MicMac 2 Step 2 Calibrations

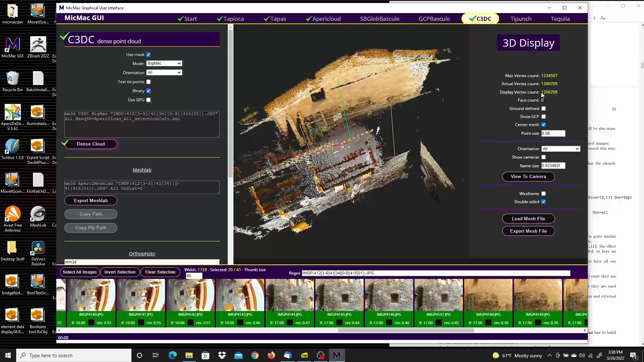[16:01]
Were generated by the. C3D3. Or C3DC. Hence point cloud calculations. And that's going to end this video. Thanks for watching.